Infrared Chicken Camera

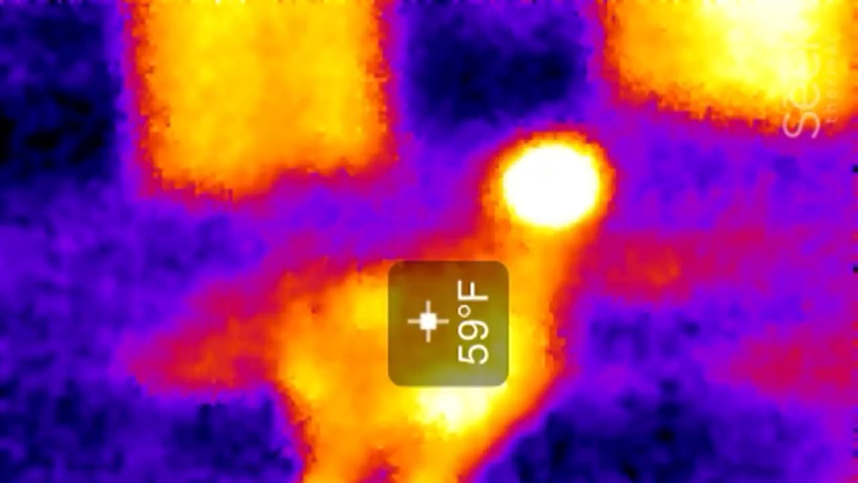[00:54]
On screen: spot 59°F
that the head and the feet are the biggest the brightest areas they're really hot the head especially because there's brain activity going on and there's not a lot of feathers to
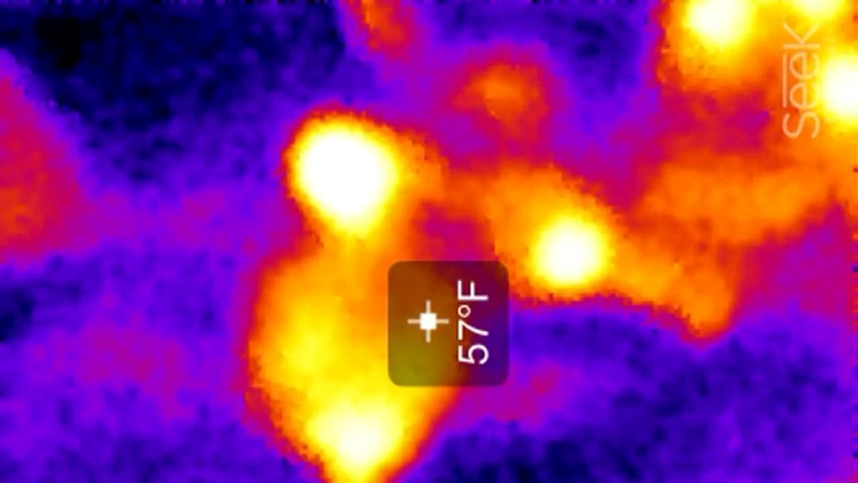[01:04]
On screen: spot 57°F
capture that heat you get a little bit of heat from their body because that's a larger mass but
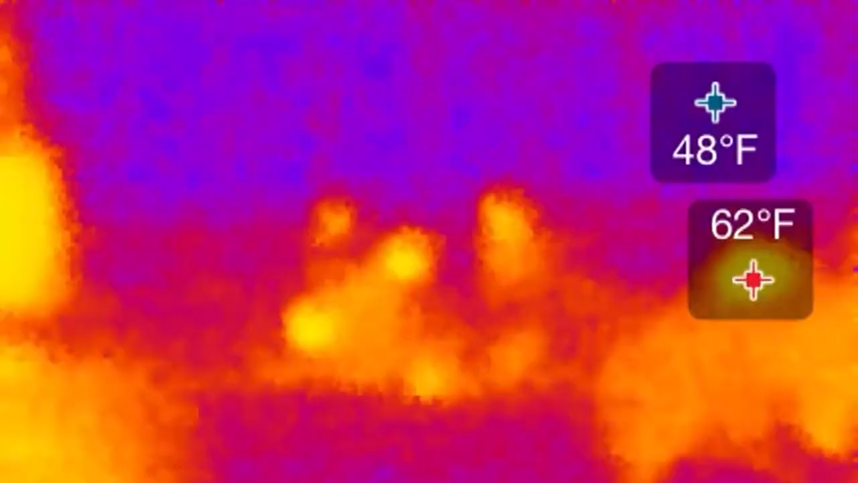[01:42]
feathers didn't get that much warmer than the outside ambient temperature but I you could see from their heads and their feet the more exposed areas that those were warmer because they weren't capturing as much heat they were actually losing a little bit of heat so you want to keep the drafts down to keep the heat in under their down